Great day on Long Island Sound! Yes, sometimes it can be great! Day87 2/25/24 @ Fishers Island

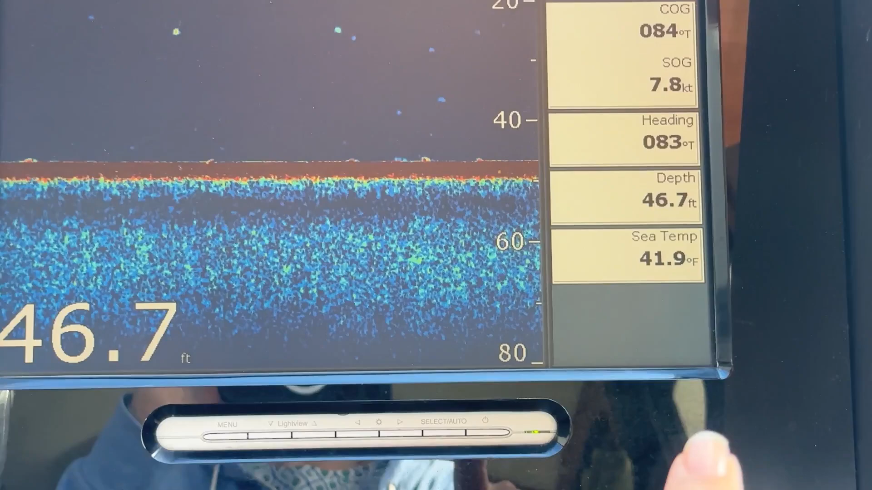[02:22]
On screen: depth 46.7 ft, water 41.9°F
Our sea temperature right here, 41.9.
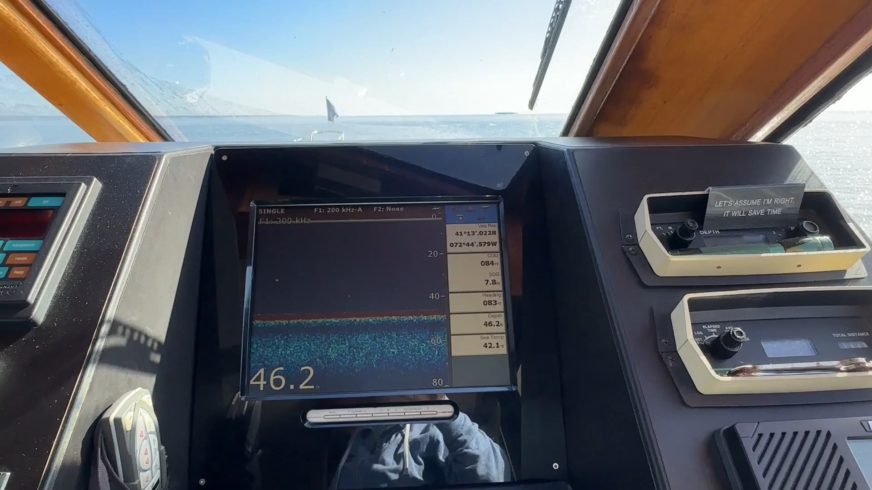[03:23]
We're cruising, just hovering at that eight-knot mark, and it is calm out there today, which is lovely.